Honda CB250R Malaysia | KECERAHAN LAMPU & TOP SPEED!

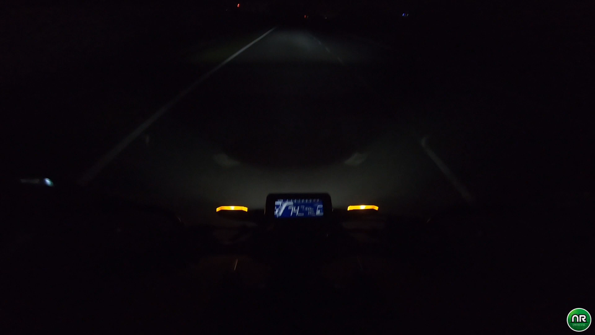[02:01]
ok ok jadi macam ni lah haa lampu low beam dia ok haa macam ni lah kecerahan lampu low beam dia agak terang lah lampu dia agak terang haa then memang dia cover bahagian tengah kanan dan juga kiri lah memang dia cover wide area haa lampu dia memang agak terang lah suluhan dia tu pun boleh tahan jauh juga ok ok saya kita try guna high beam lah